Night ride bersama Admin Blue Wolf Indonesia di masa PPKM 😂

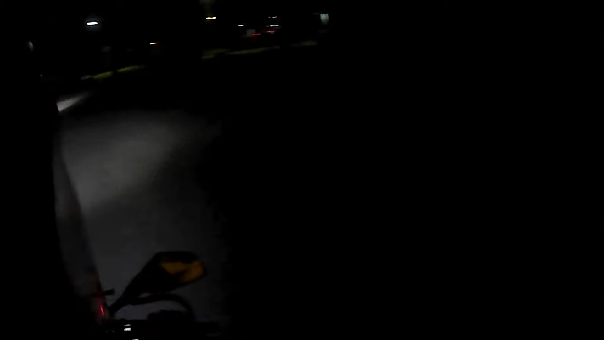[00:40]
Iya. Ketemu putaran balik ini juga. Ya, tapi di foto tutup putar balik itu. Iya. Enggak bisa lah seluruh.
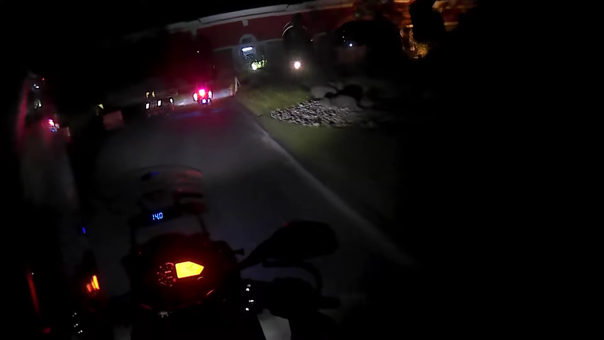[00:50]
Kita kalau udah malam masuk pintu kecil lah. Eh, itu oh, salah. Oh iya lurus. Lihat kayak gini mirip kayak di mana Karawaci.
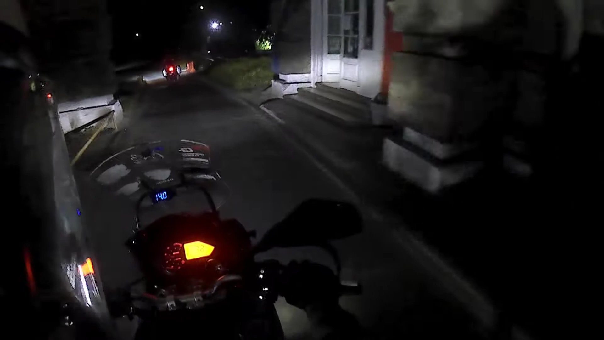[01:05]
BSD juga nih. Iya BSD Karawaci. Yuk ngumpet bareng yuk. Di jalan gua. Gak apa-apa, geber aja. Jalan tuh.